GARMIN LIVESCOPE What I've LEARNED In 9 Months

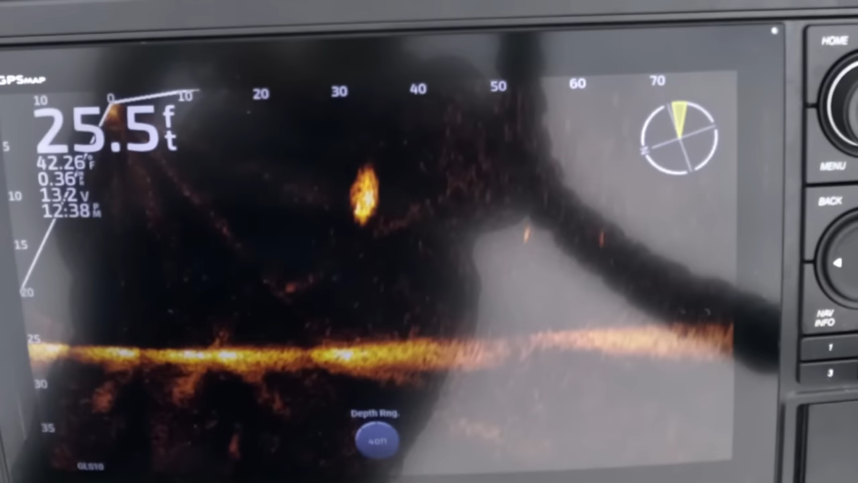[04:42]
On screen: depth 25.5 ft, water 42.26°F
down here in just a second actually see i went behind it so i cast you know 55 60 feet on that there's my jig falling to the bottom you see a fish kind of just appeared out of nowhere so that's something that is good for boat control it's fun to practice
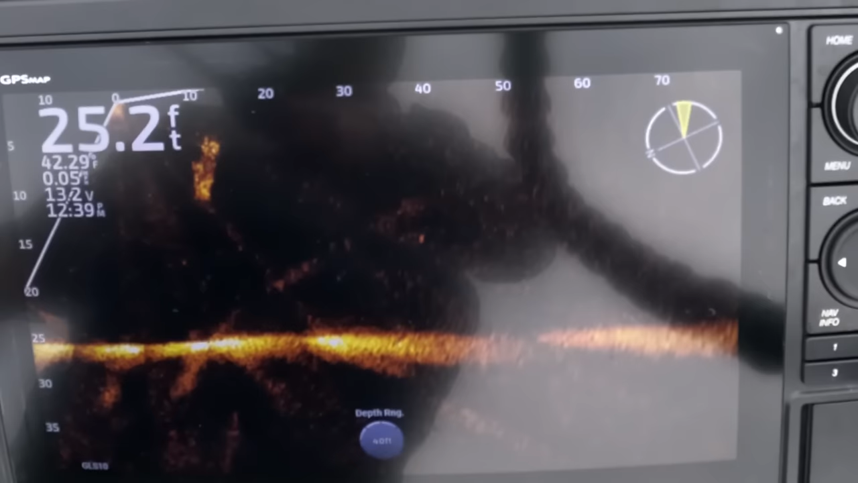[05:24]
On screen: depth 25.2 ft
like so right there there's a there's a little baby fish right out there about 40 so you just practice casting it right on his try to cast it right on his head see i overcast it yep i went a little bit too far so that fish is not going to swim over that far and that's just a baby fish anyway but if that was a big bass he's not going to swim
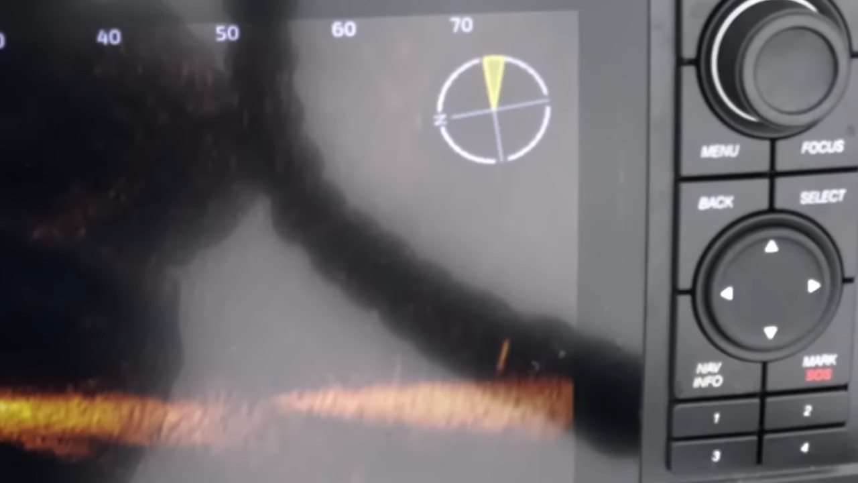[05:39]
over that far i see a fish out here on the bottom at 70 so we're gonna try to get this bait out there about 70 where'd he go they move it's another thing that i really noticed about
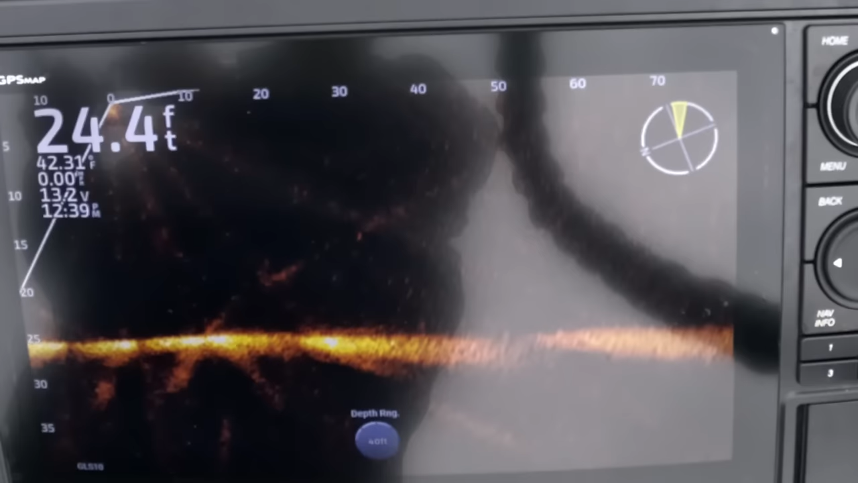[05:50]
On screen: depth 24.4 ft, water 42.31°F
the fish behavior is these fish are moving all the time
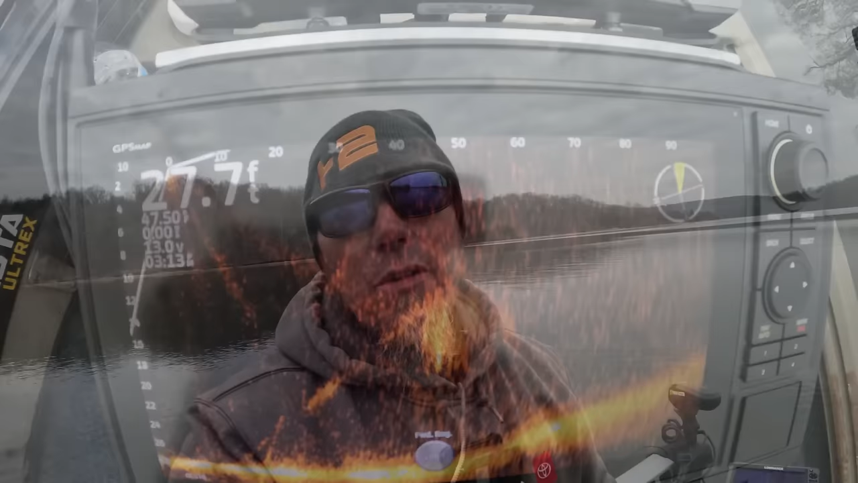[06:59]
thing that's super valuable about forward facing sonar is keeping track of the bait fish you
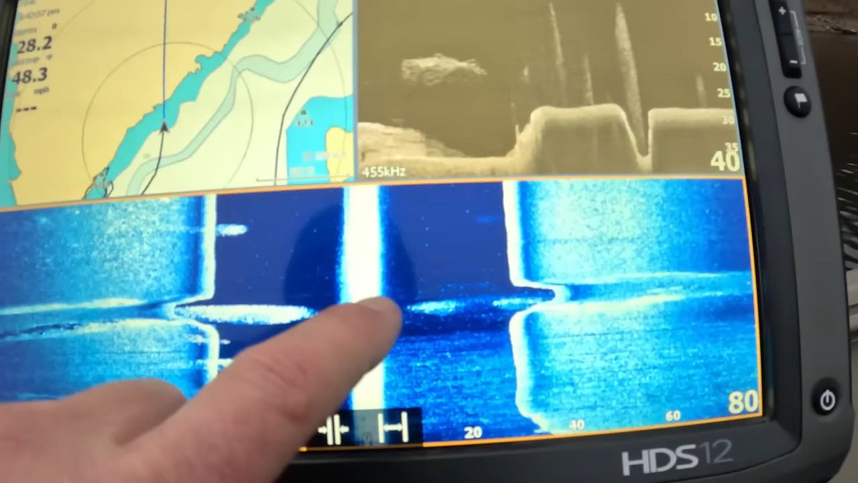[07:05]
do your side scanning you locate a big pod of bait fish
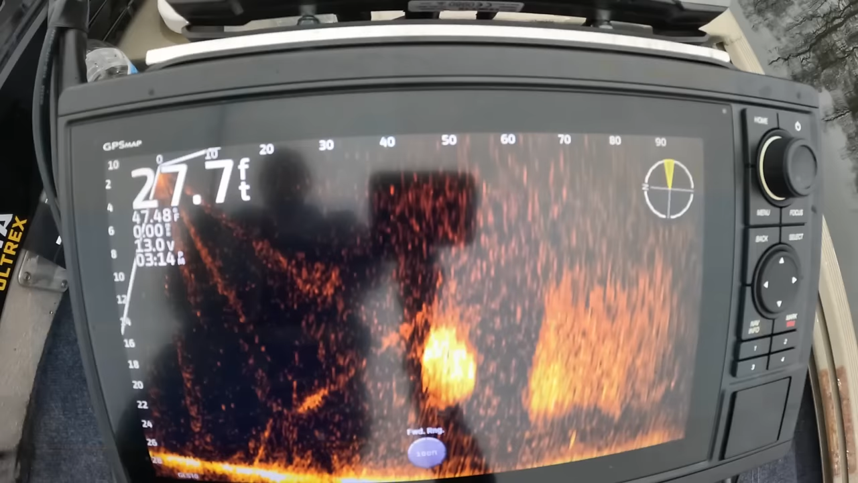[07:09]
del colvin calls it the party you find the party and you find the fish relating to it these fish are moving around the bait fish are moving around they're getting pushed around by the bass
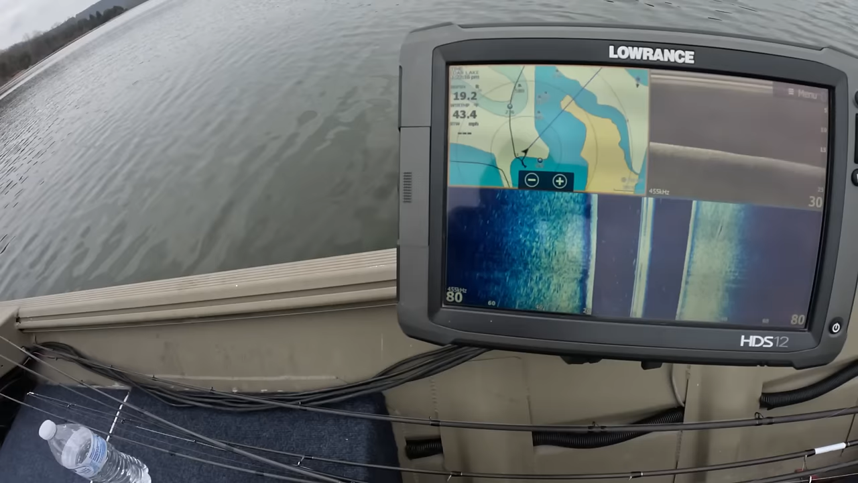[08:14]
that's a little piece of brush we're going to idle over it see what it looks like on the side scan and
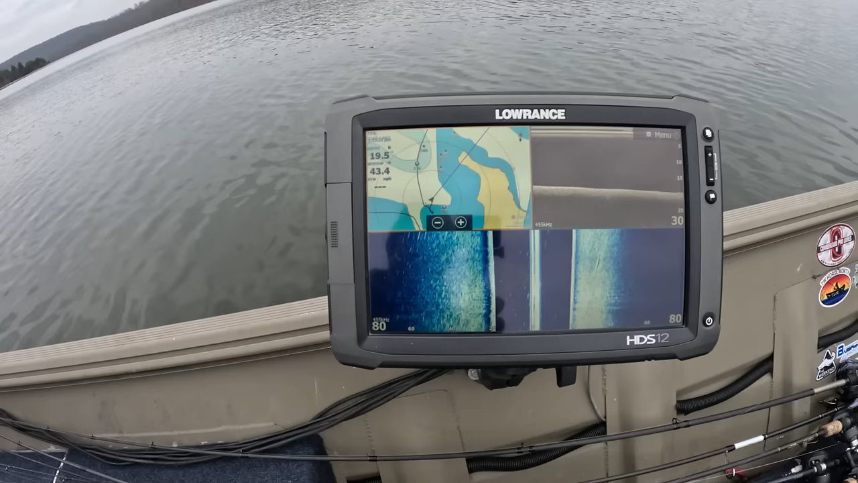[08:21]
then drop the forward facing sonar down there and you can really tell how tall the brush pile is or the
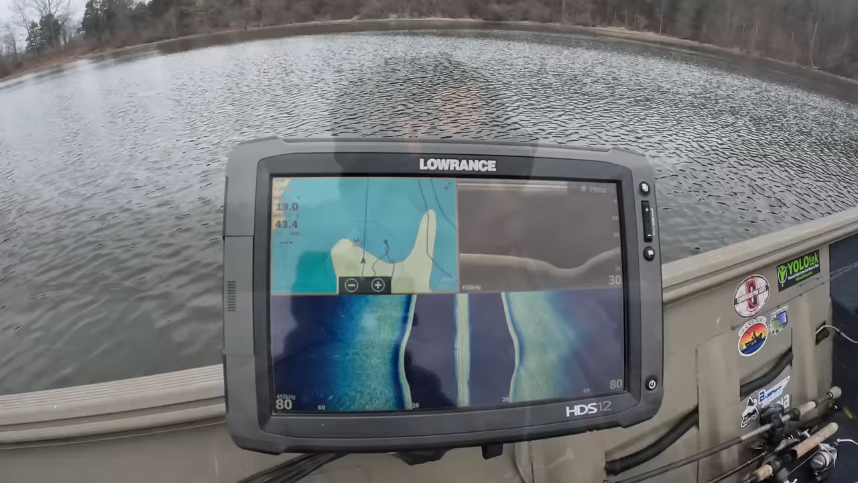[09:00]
and we're coming up on dot number 265 it's going to be this side of our screen should be a little brush pile there unless somebody moved it people moved stuff around on this lake
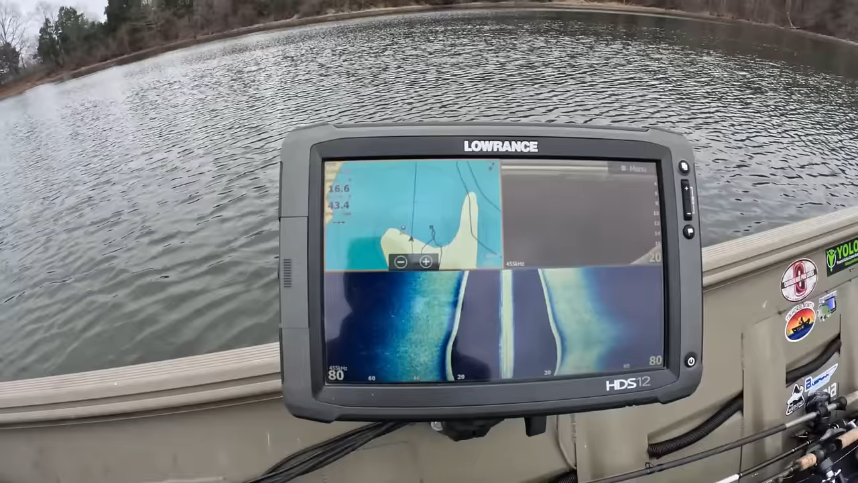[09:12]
let's see what we got going on down there okay there we go there's
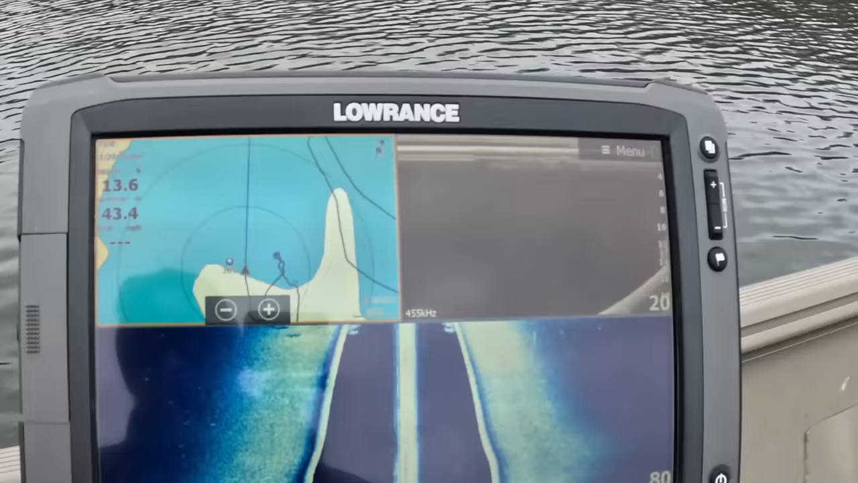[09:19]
your pile right here it comes out this way it sits up off
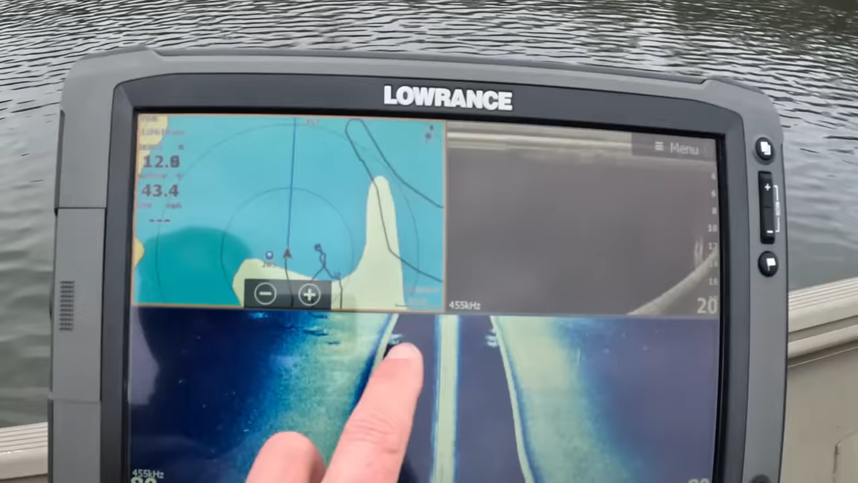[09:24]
the bottom quite a bit it's a pretty tall little pile you
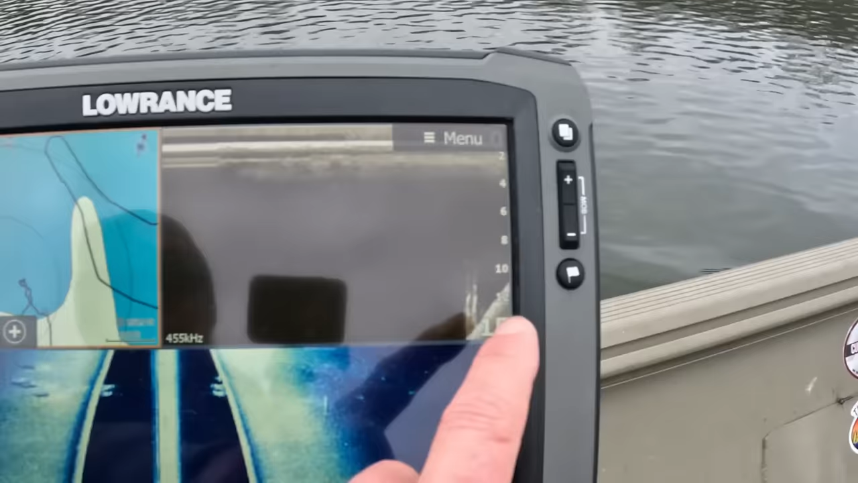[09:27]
can see it on the down scan right there so
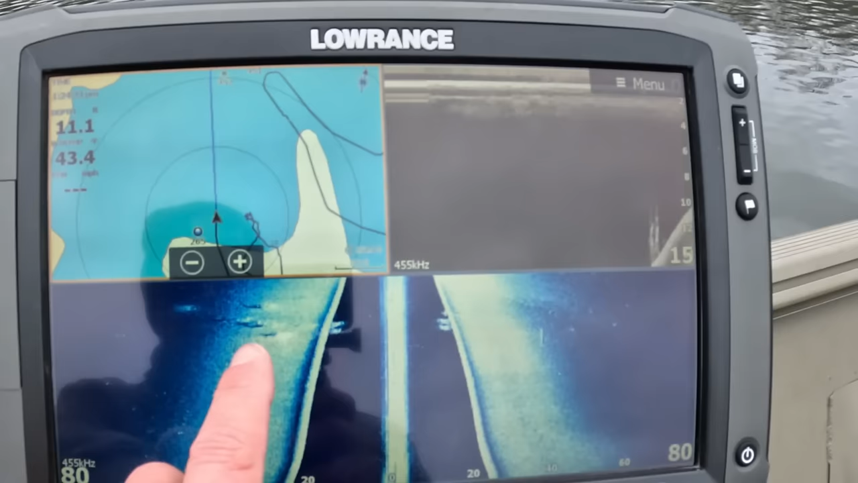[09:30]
there's information in there i mean you can you can see a couple little specks down there see if i can zoom this in a little bit
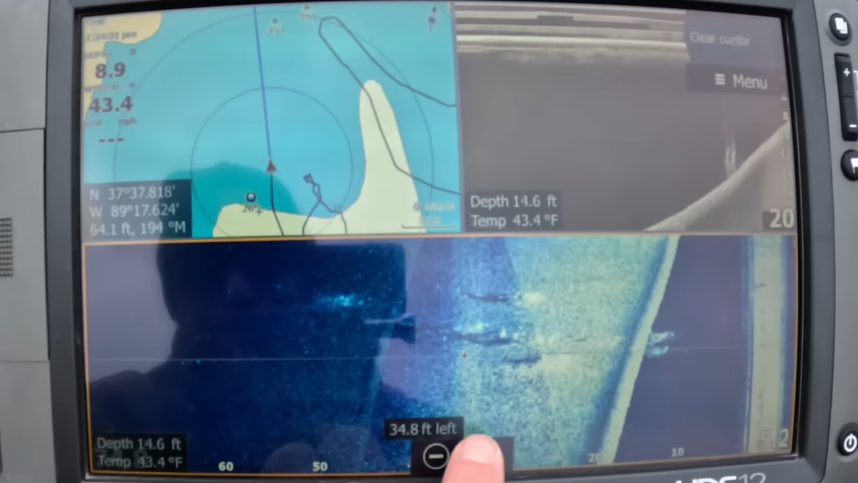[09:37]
On screen: water 43.4°F
you know you can see that there's there's
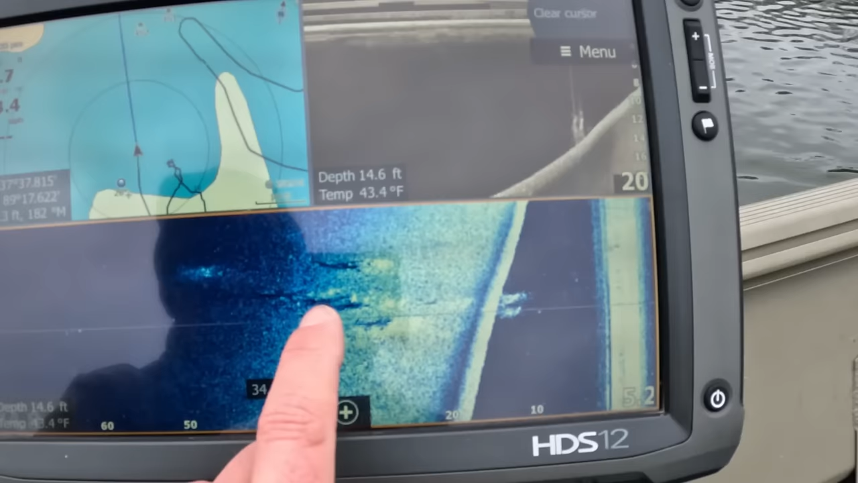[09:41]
On screen: depth 14.6 ft, water 43.4°F
some potential down there but you really can't tell exactly what's going on so now
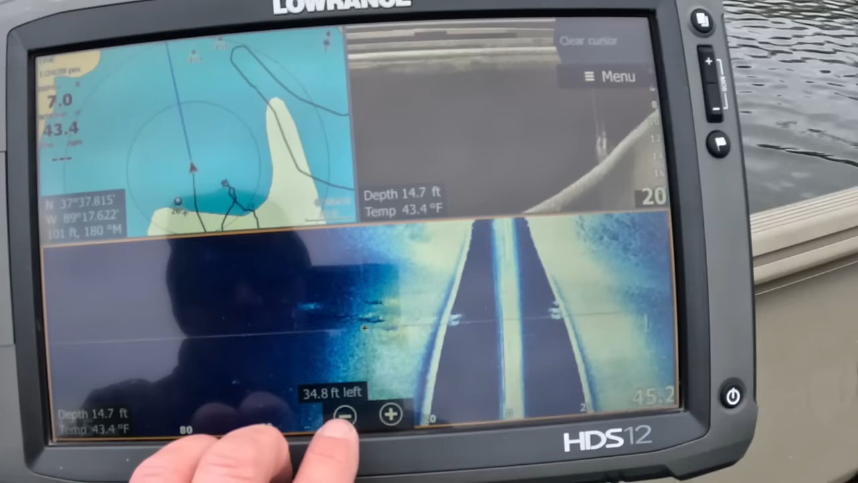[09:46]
On screen: depth 14.7 ft, water 43.4°F
i'm going to spin back around and we're going to drop the forward-facing sonar down there and have a look-see all right walking up to the front of the boat here